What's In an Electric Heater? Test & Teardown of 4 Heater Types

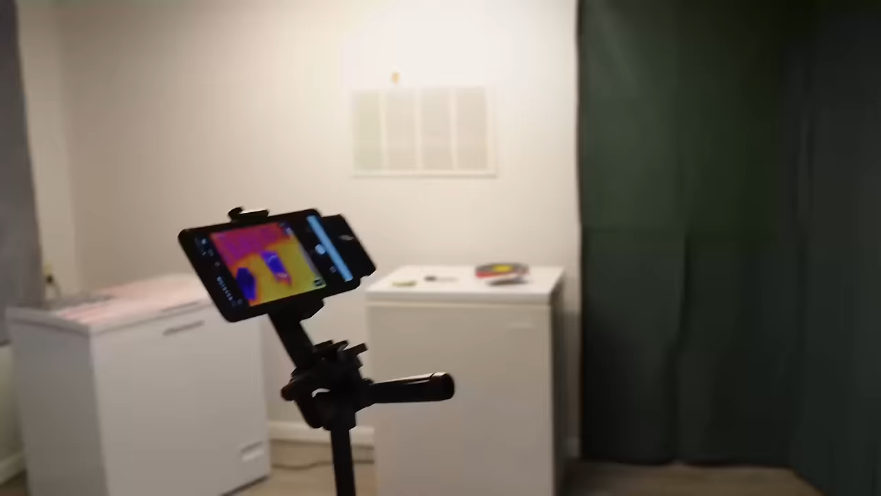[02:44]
But don't take my word for it, let's see how this works on a thermal camera for a few minutes.
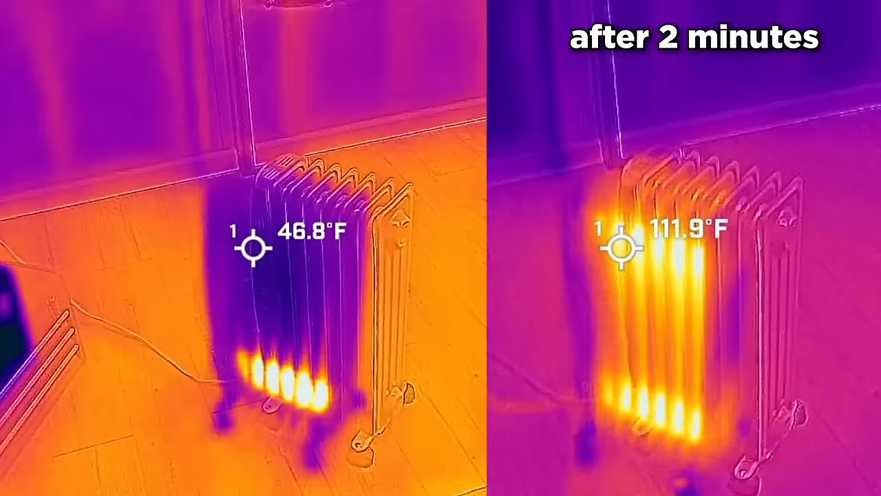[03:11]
This style causes a room to heat up a little bit more slowly, but does so without the noise a fan would bring, or the electricity consumption that that fan would have.
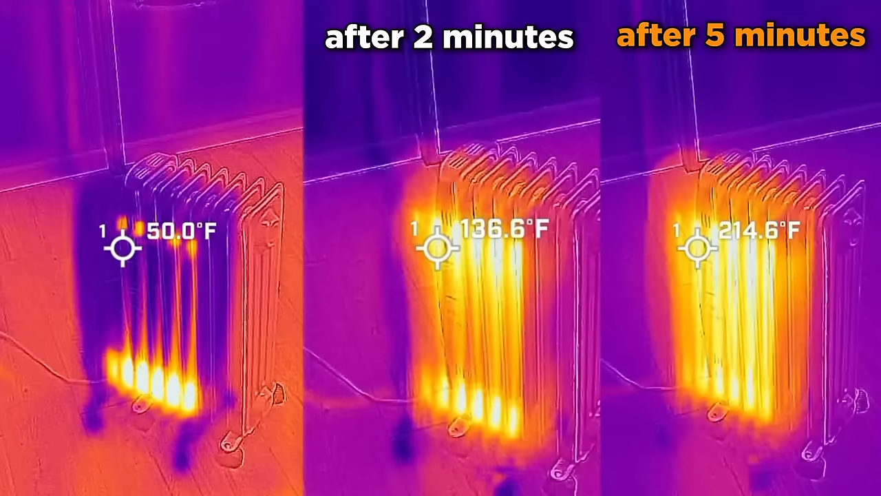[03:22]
Every watt of electricity instead goes to the element, rather than an oscillating motor or fan blade. And for reference, this unit uses almost exactly 1500 watts when it's in full operation. Now let's let the heater run overnight and check the temperatures in the morning.
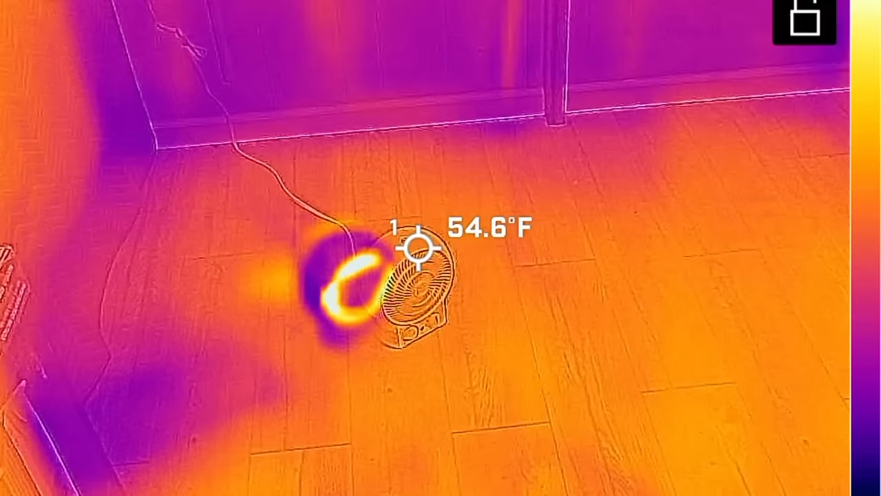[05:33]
On screen: spot 54.6°F
But going back to the fan heater, the temperature began to skyrocket as soon as we plugged it in and used it.
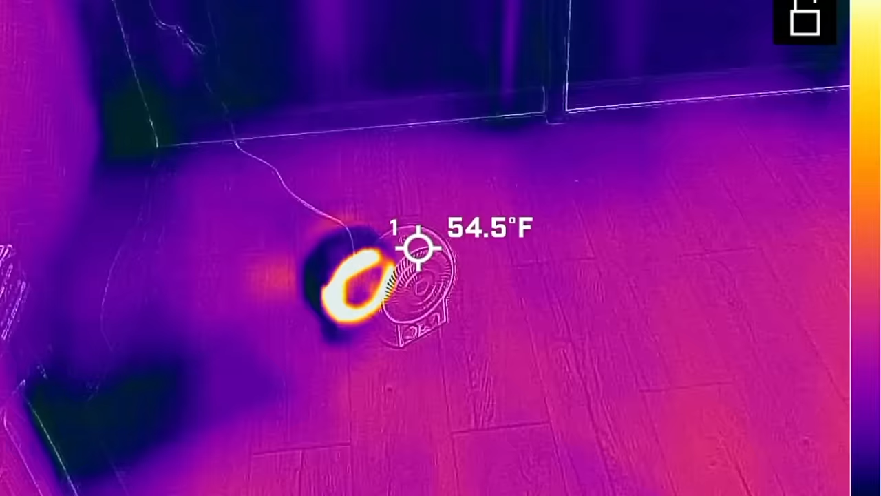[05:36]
On screen: spot 54.5°F
If you watch the FLIR footage, notice not only the fan temperature but the floor in front of it and the power wire behind it. You can see the heat from the wire heater carve a path in the room as it continues to run and run.
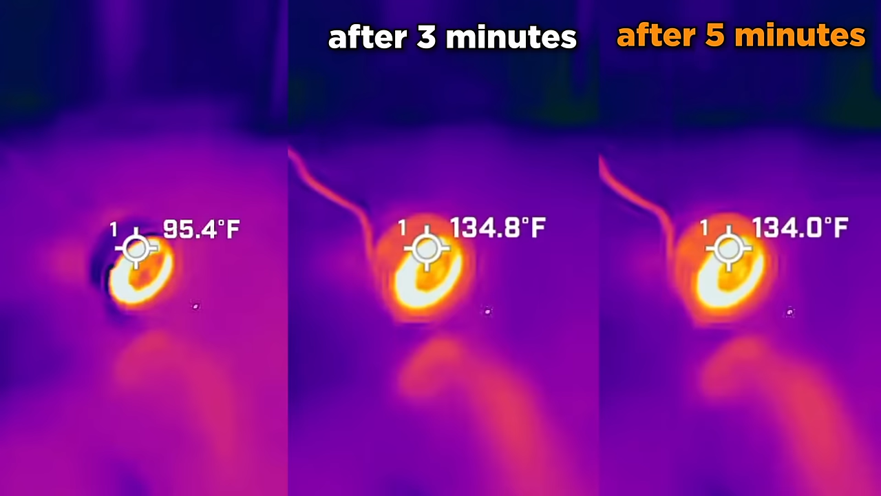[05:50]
This is how and where such heaters could potentially benefit or create problems because you see a lot of the heat is being wasted on the floor itself. Now when it comes to charting how this worked over the course of a night, it raised the room temperature by 10 degrees in just 28 minutes on average between the four sensors, and it went to 13 degrees in 40 minutes, which was superior to the oil-filled heater. The heating action pushed the graph to a higher peak than the oil-filled heater overall with an average delta of 39.7 degrees Fahrenheit between the inside and outside.
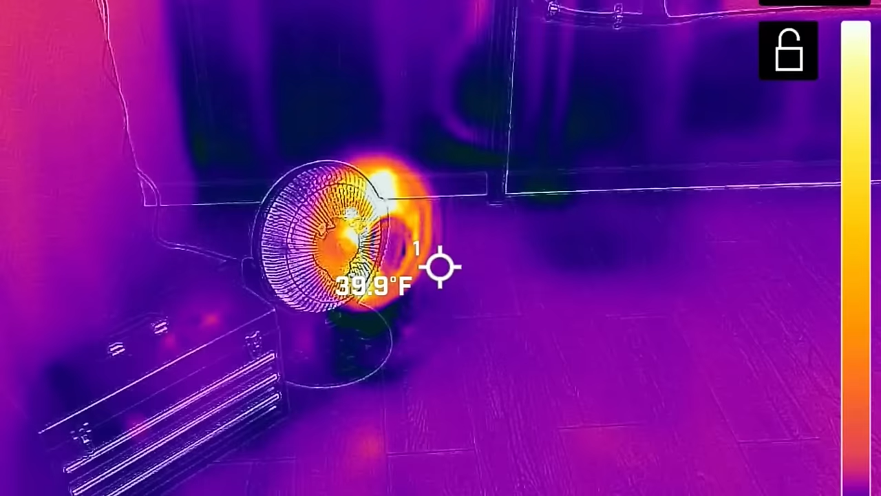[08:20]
On screen: spot 39.9°F
Now, in order to initiate all these processes, the particular radiant heater we have works like any other heater. The dish heats up on the FLIR camera quite well, even at 800 watts.
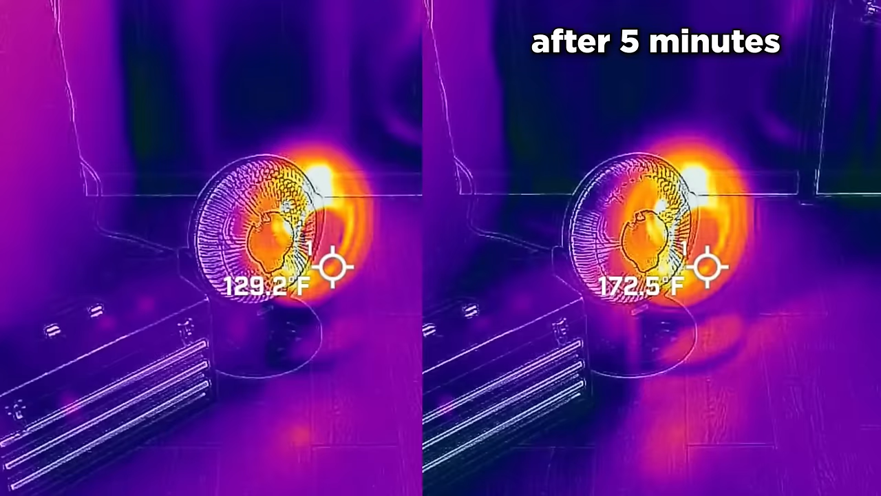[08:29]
Then once it reaches temperature, it projects the infrared waves to the various corners of the room. For our test, I didn't use the oscillation feature though,
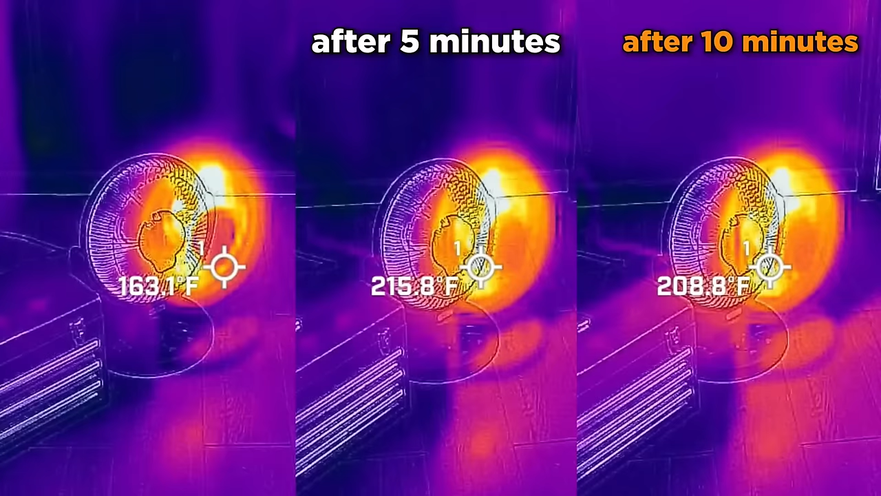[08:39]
which could have potentially distributed the heat slightly better, but I wanted to do this due to power consumption. One catch with this kind of heater though, before we get to the temps, is the eerie glow.
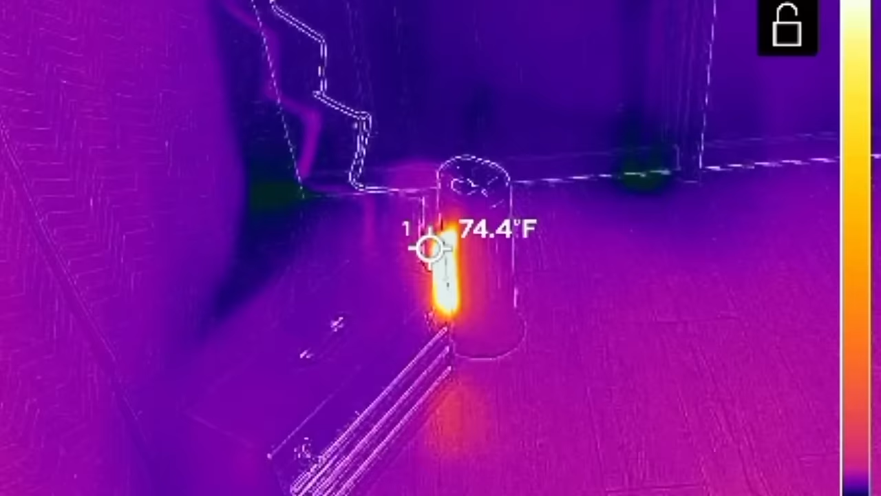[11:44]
On screen: spot 74.4°F
but then it regulates itself to about 130 to 140 degrees Fahrenheit in about five or six minutes. One huge advantage of the ceramic heaters, again, is the self-regulating temperatures.
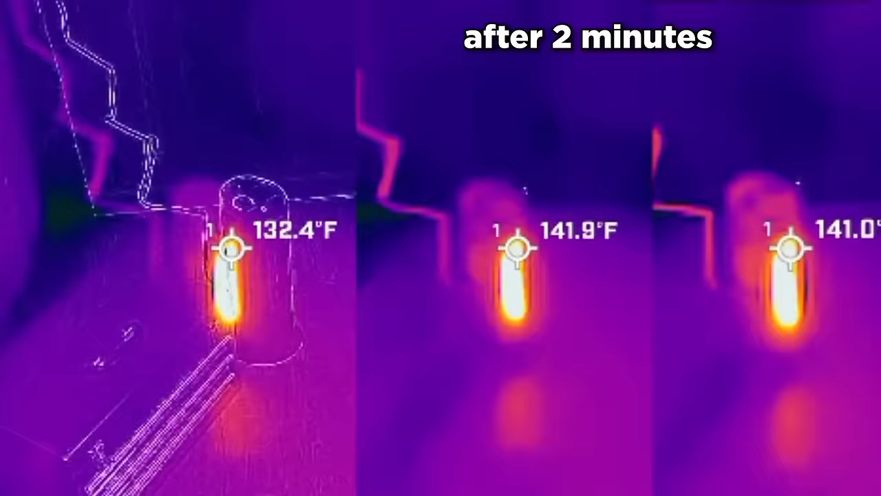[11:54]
It does this as a great safety mechanism, but it still provides a ton of heat.